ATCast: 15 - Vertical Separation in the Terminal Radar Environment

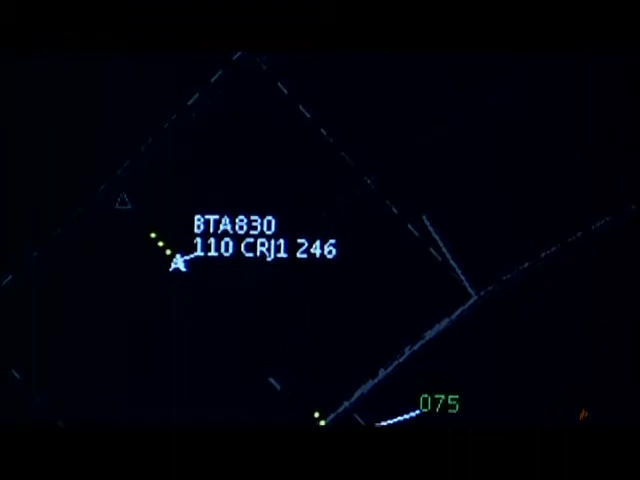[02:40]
If they do not, you must ask them by saying, Say altitude.
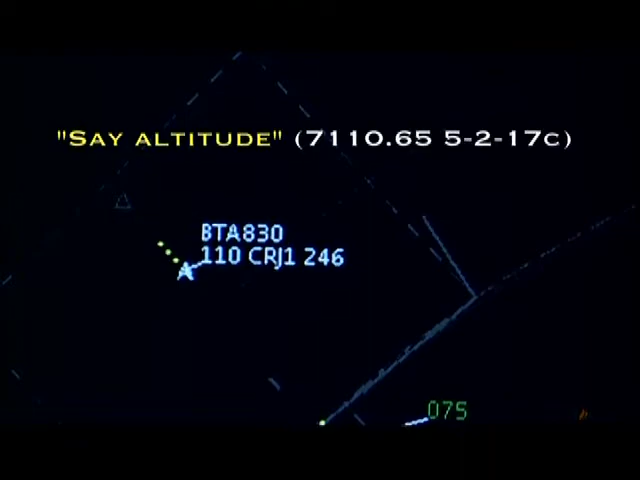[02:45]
What do you do if the information is not valid?
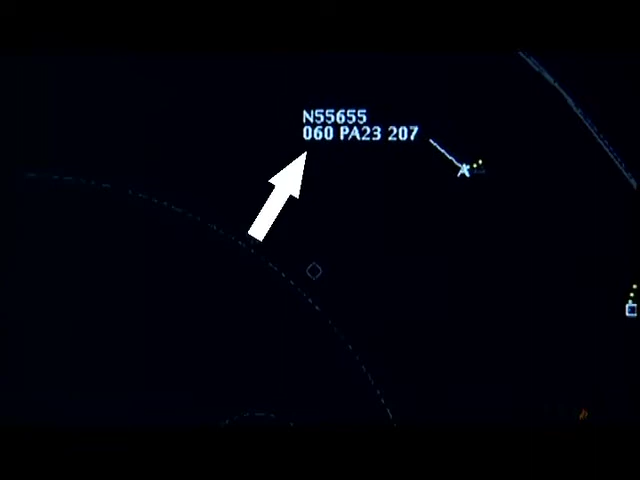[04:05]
Mode C operates independently of the other transponder functions.
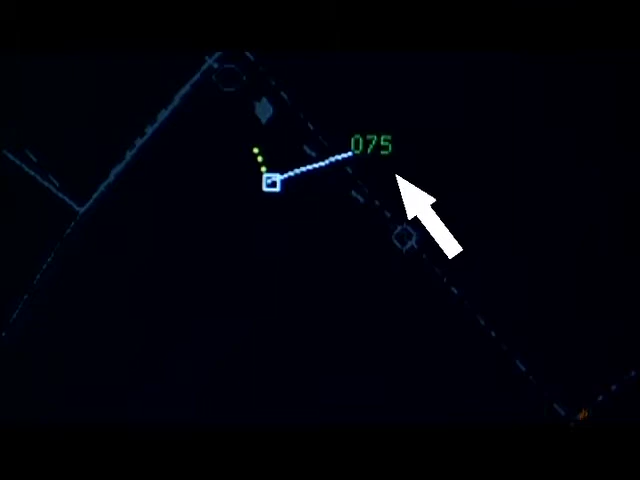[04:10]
So, regardless of whatever code the aircraft is squawking, its Mode C altitude will still be sent as long as the altitude reporting function of the transponder is enabled.
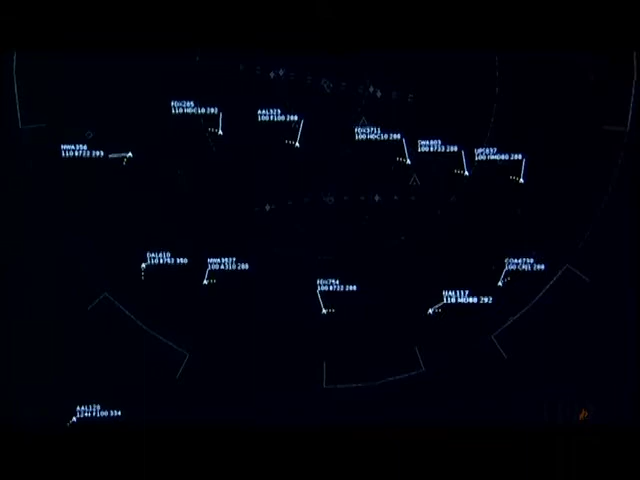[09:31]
Airport and are using a box pattern like this one to organize your arrival sequence.